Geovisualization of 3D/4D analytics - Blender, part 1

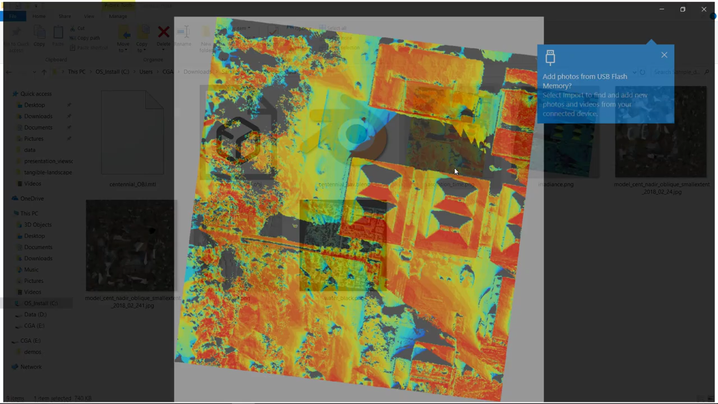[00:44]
analyses, and these analyses are all done in GRASS GIS. So among them you can see the insolation time and irradiance,